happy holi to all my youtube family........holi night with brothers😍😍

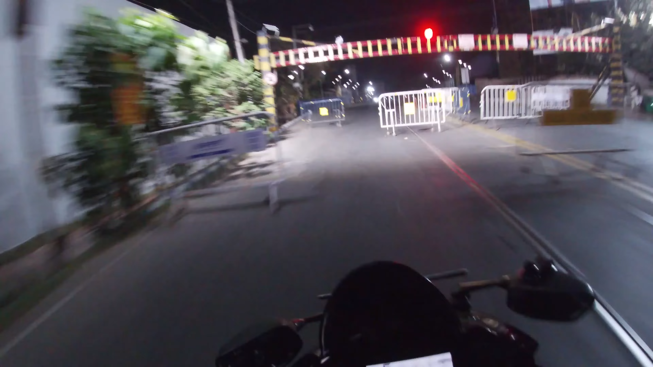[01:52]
अभी रात को सच बता हो तो बहुत सभी चेकिंग चलती है बाई और पता नहीं आज है की नहीं है चेकिंग क्योंकि आज को होली गार राते बहुत कोई निकले है घूंदे को
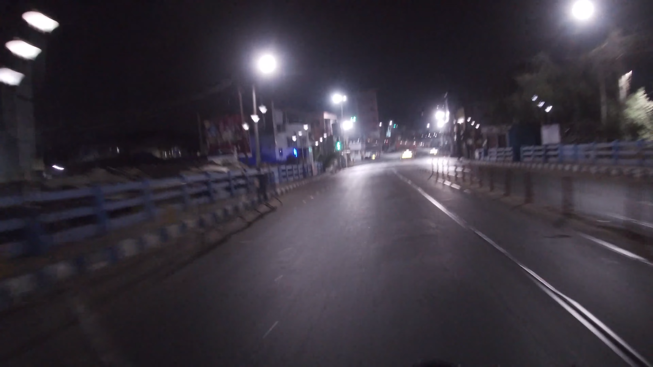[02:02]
यहां का प्रेक्रोल पंप फुल पूल हो गए तो
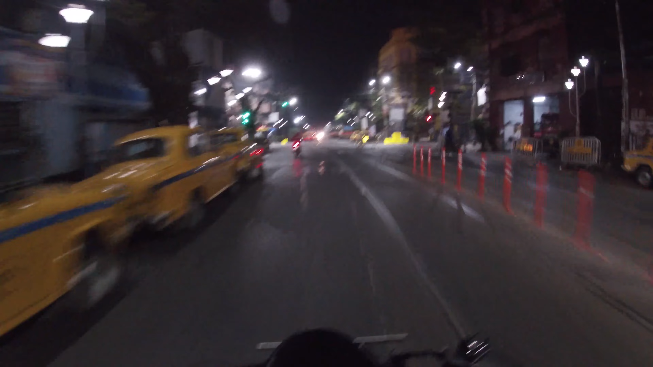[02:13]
देखते देखते हम कालीज आट फायर बिगेट पहुँते है और यहां से आचाता है मेरा स्पॉलेग इस कर देखते हैं कोलिच को मिलता है तो बात कर से वरना यहां से सीधा निकलेंगे बातोंगाऑ
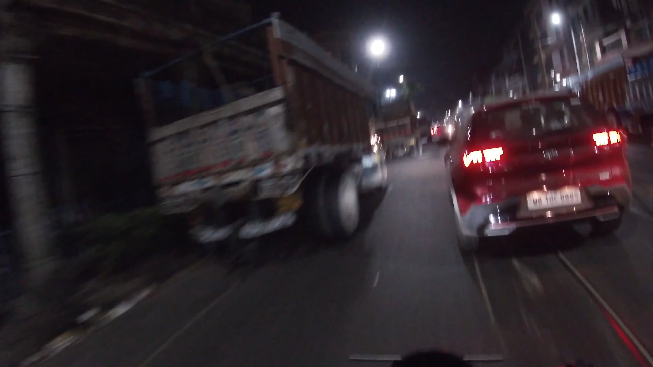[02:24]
यह पग्ला लोग को
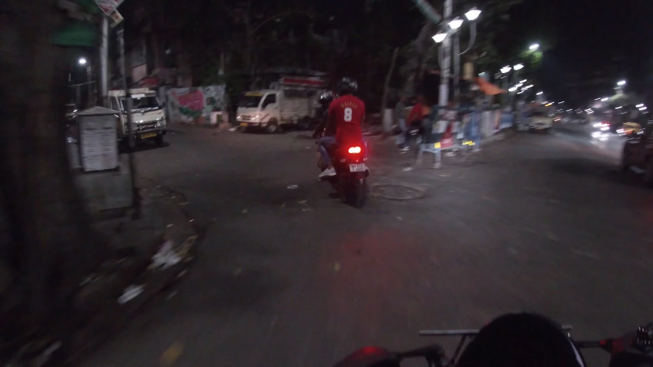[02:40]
पग्ला लोग को मुझे नहीं लगटा अभी इतनी रात को साथ कोई भी नहीं है आज नहाँ पे पूरा कॉलेज ठाली है
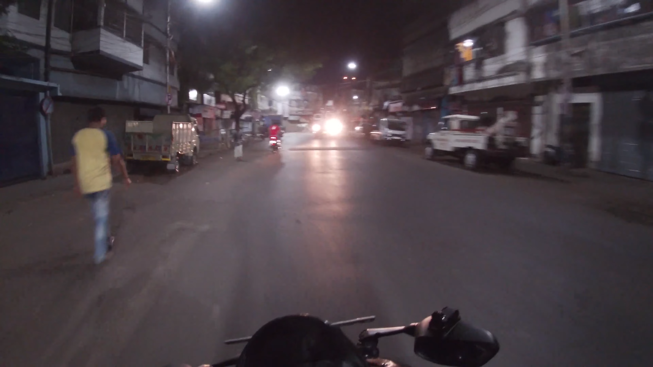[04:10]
आपको इस एले में वीडियो बन चाह दिया था तो अभी जहां बहार आने वाला रास्ता आया है में बूट को पांके है मैं वीडियो स्टार्ट कर लिया है और सामने गोल्डेन आफरी में यहां से भी